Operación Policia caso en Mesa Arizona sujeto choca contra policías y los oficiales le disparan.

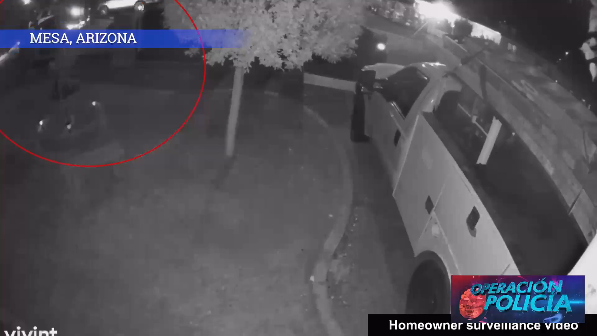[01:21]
vemos como los choca de lado y luego se estrella con un auto que está estacionado.